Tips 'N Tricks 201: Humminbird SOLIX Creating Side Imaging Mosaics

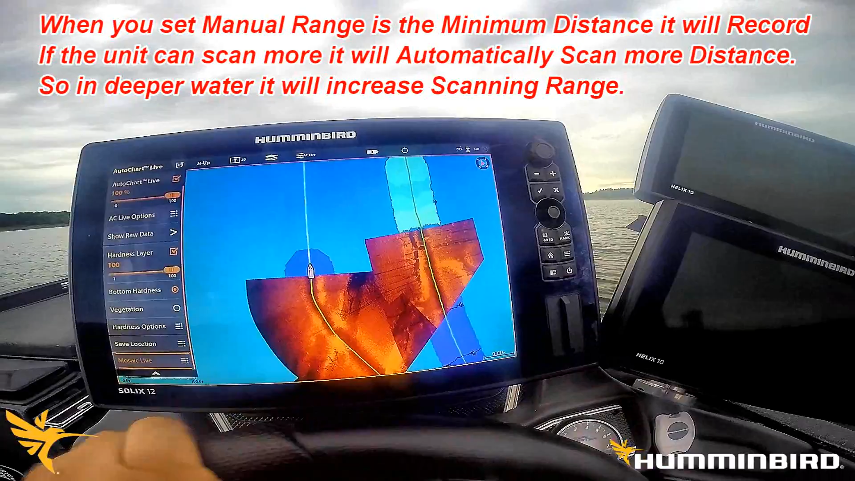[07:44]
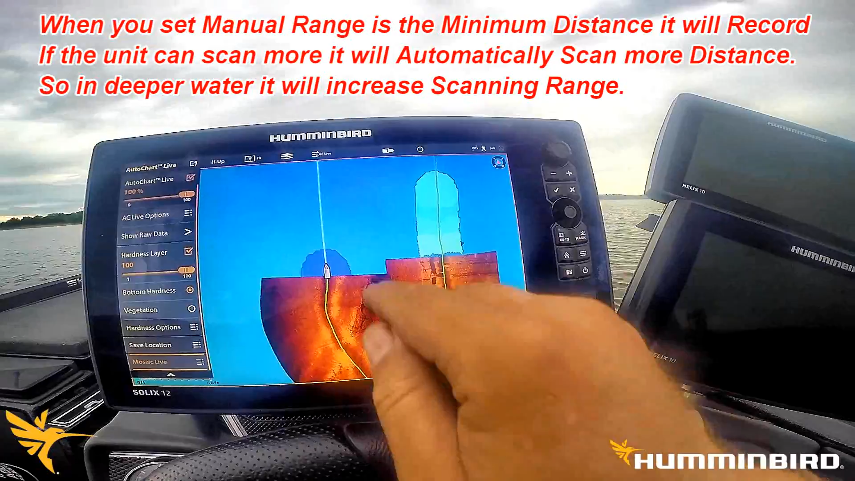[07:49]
now we didn't have that side of the channel but now we got both sides of the channel there and if we were concerned on imaging that
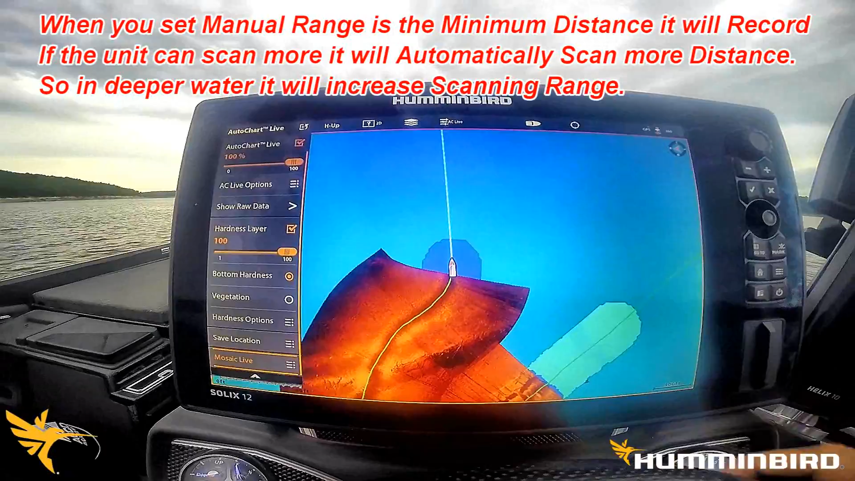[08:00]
channel that's where we would want to focus on
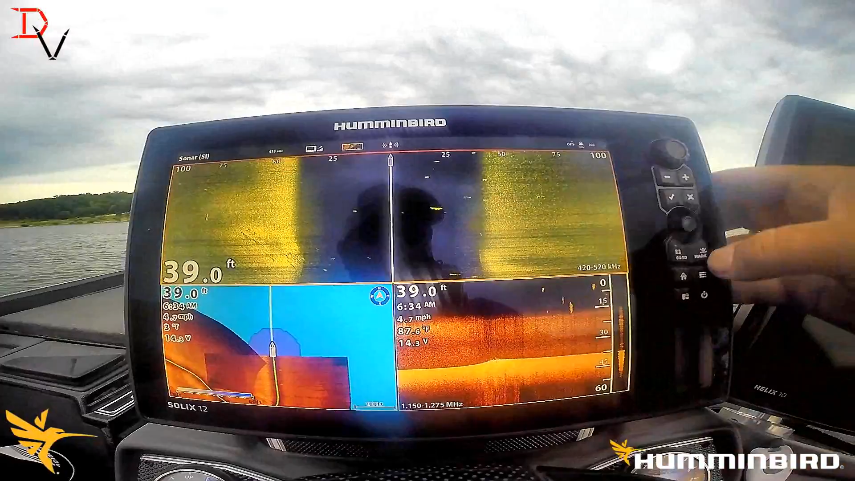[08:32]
On screen: depth 39.0 ft
we got lots of plankton in here this morning
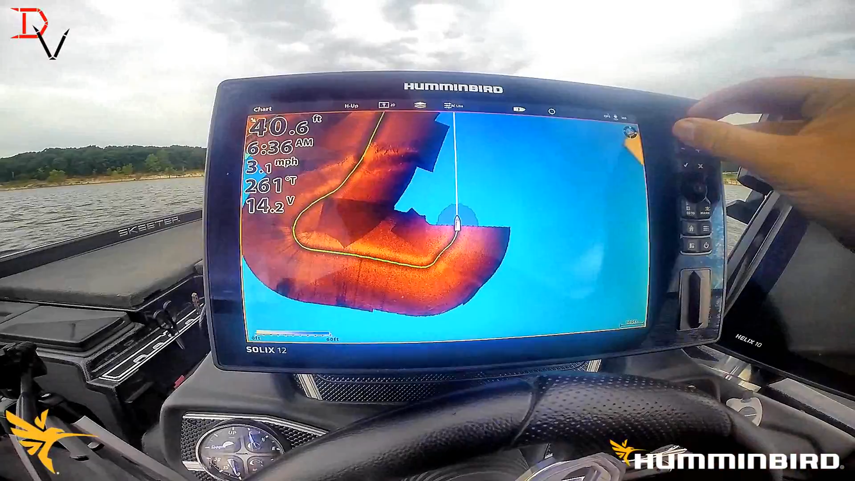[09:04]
On screen: depth 40.6 ft, speed 3.1 mph
but you can see we're building this up just zoom out just a hair here let it refresh
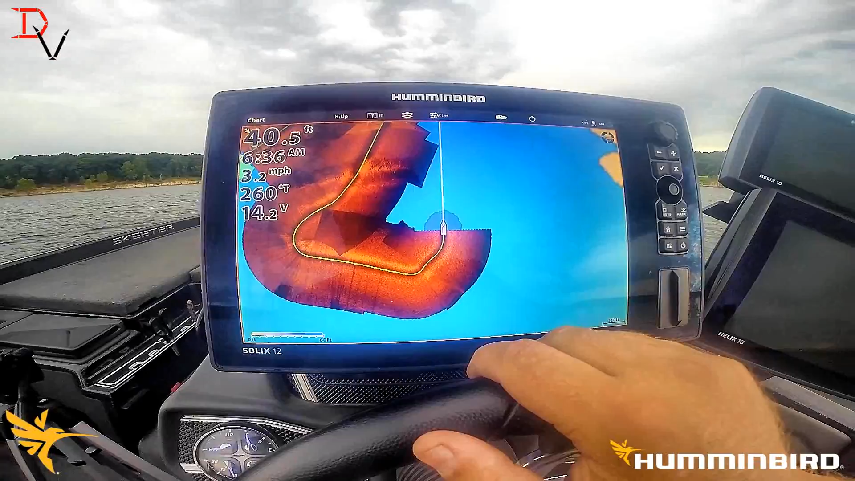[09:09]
On screen: speed 3.2 mph
and draw but you can see we're going to get ready to
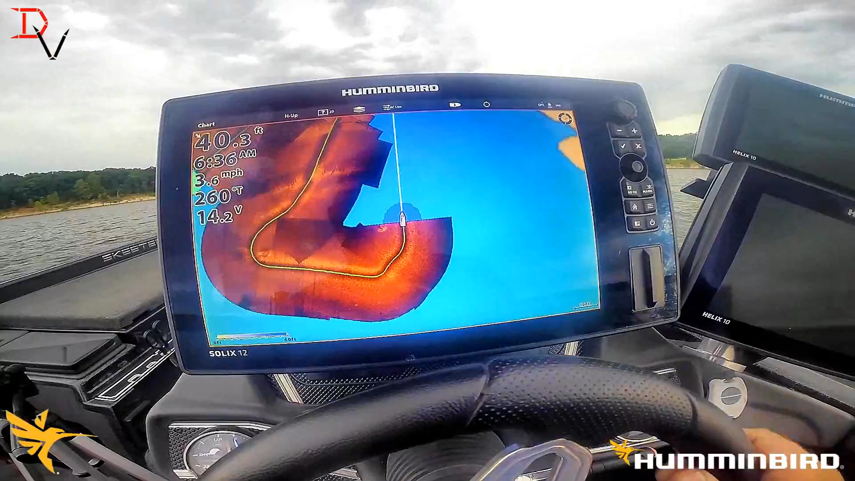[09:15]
On screen: depth 40.3 ft, speed 3.6 mph
intersect our river channel here again
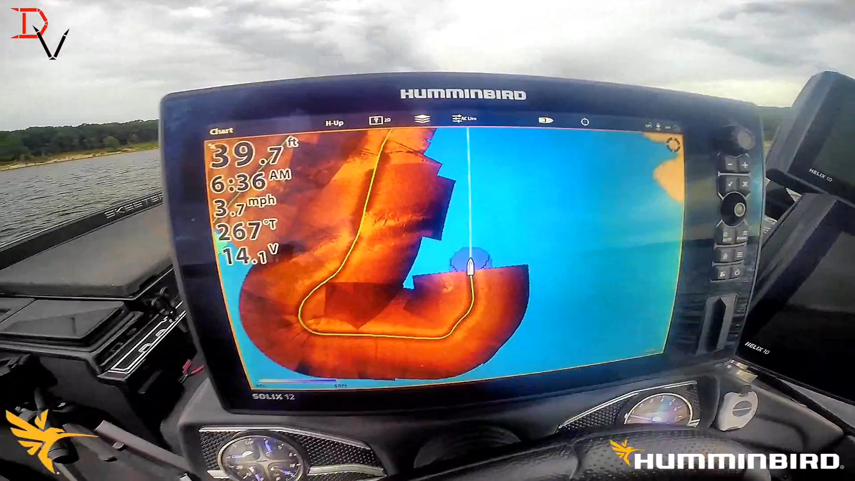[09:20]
On screen: depth 39.7 ft, speed 3.7 mph
and creating a side imaging mosaic
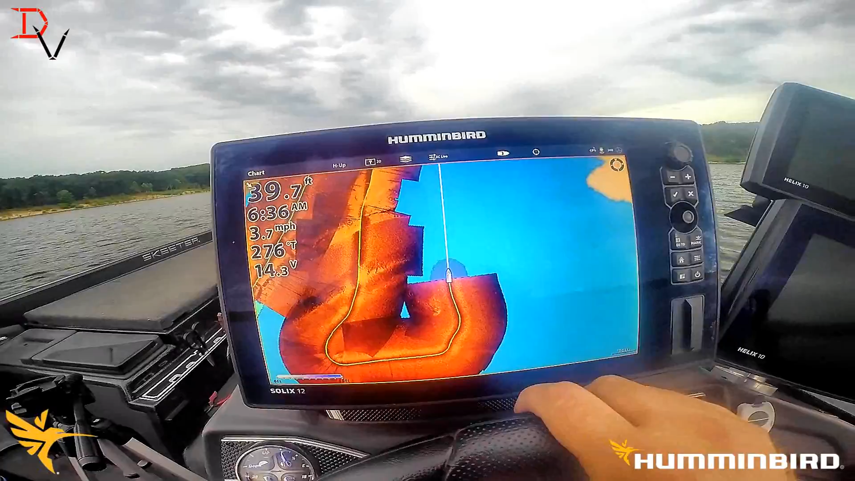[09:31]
On screen: depth 39.7 ft, speed 3.7 mph
this is great if you're fishing a new lake or just wondering why those fish like to relate to one area and not another
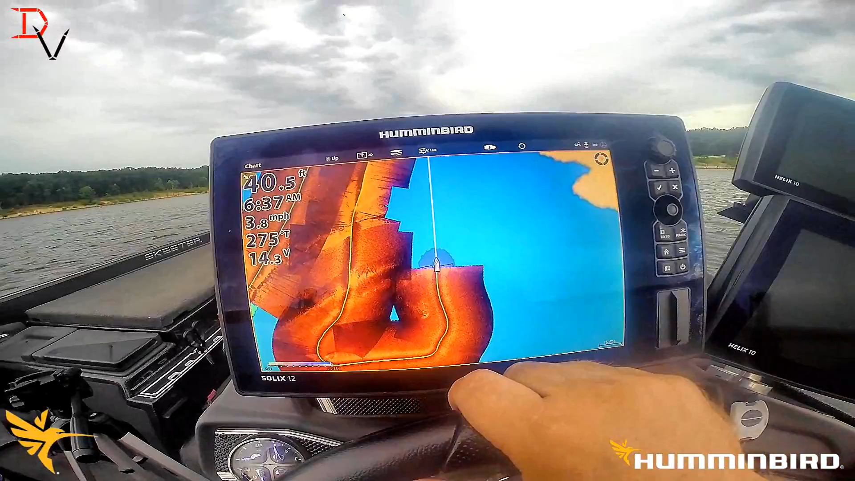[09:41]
On screen: speed 3.8 mph
we're in 40 foot so I think mosaic is going to follow the auto range
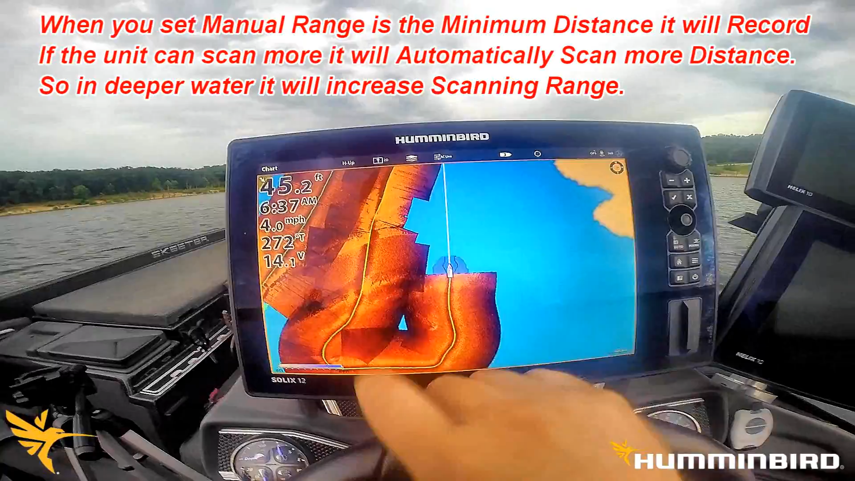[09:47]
On screen: speed 4.0 mph
I will check on that and post it as a tip at the bottom you can see when we dropped off into 60 we got wider here I'm gonna guess 100 percent that mosaics use auto range feature so you're gonna get more coverage area which doesn't hurt there's nothing wrong with it it'll just blend it you can set your mount
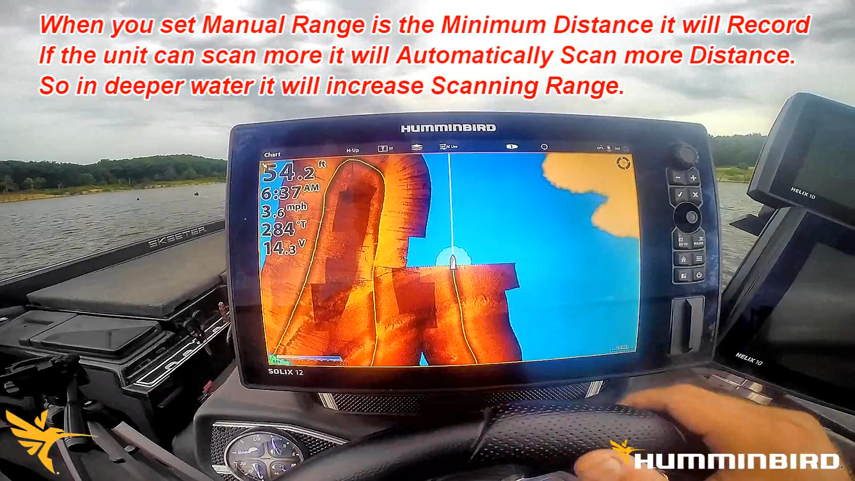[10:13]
On screen: depth 54.2 ft
but you can see that nice creek channel right through there we're gonna
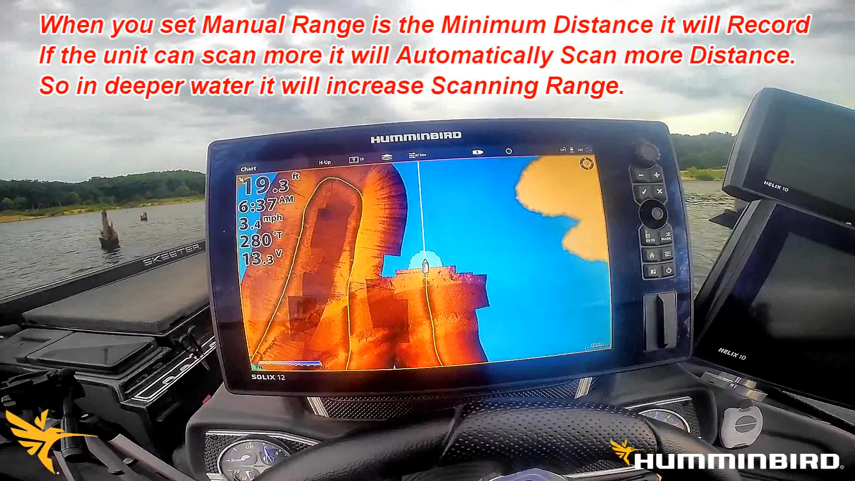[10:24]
On screen: speed 3.4 mph
let's see we jumped up we 16 foot here
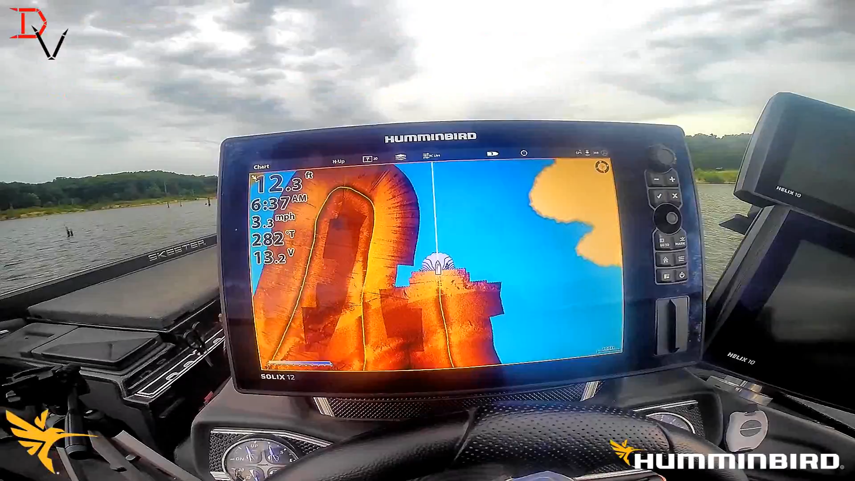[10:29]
On screen: depth 12.3 ft, speed 3.3 mph
and it gets real shallow up here so one of the things if you're doing mosaic stay in the same depth range as best best you can
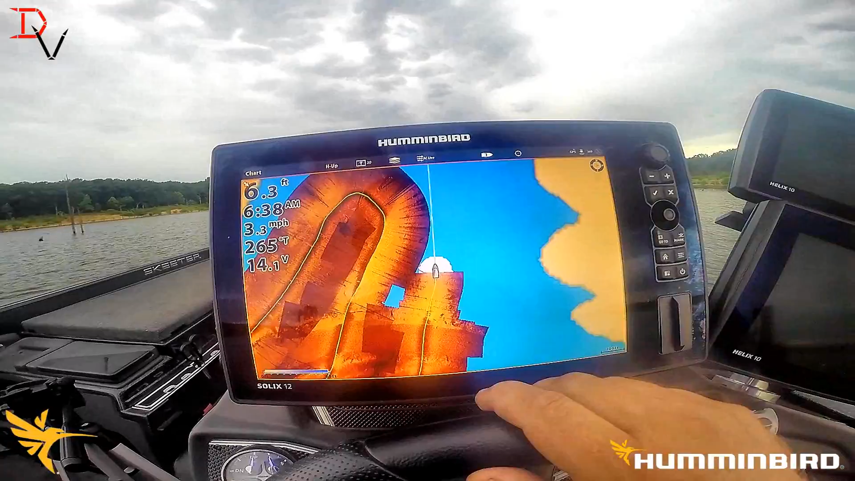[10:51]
On screen: depth 6.3 ft, speed 3.3 mph
like it would probably be better to stay in a common depth area versus going from shallow to deep shallow to deep because you're gonna have little holes like that and we can go fill that up
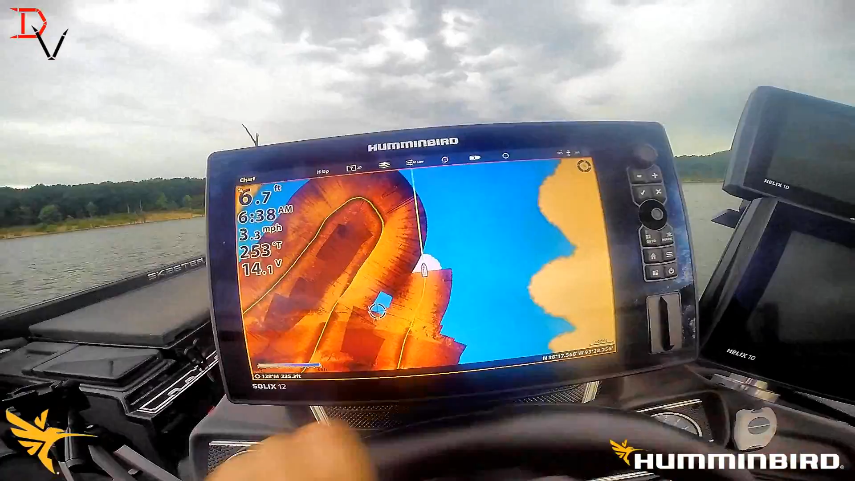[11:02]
On screen: speed 3.3 mph
I'll just show you how if we're in seven foot of water here
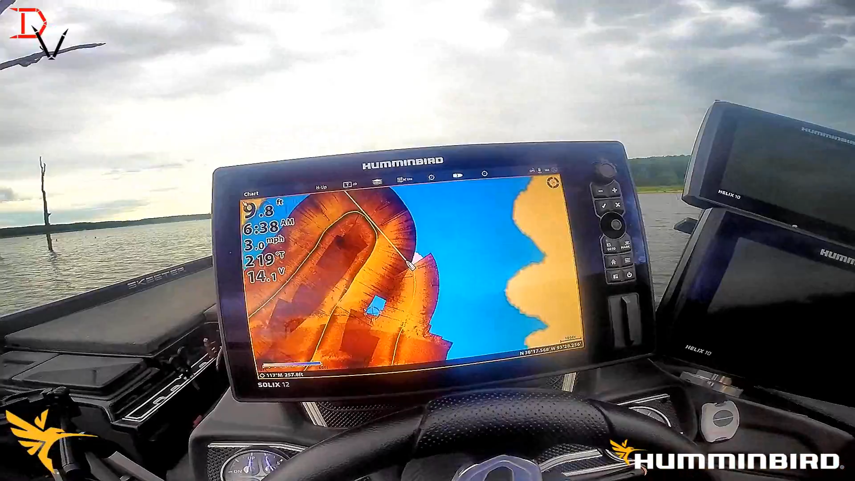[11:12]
On screen: speed 3.0 mph
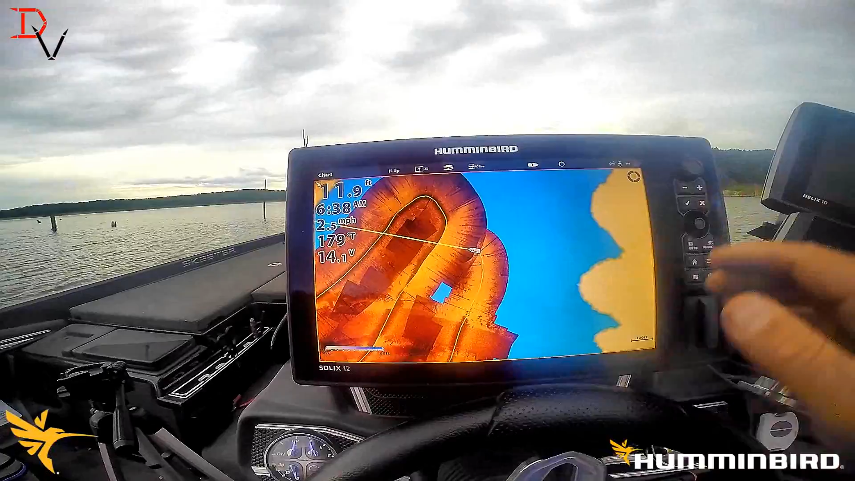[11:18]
On screen: speed 2.5 mph
we'll come back and we'll fill that little hole in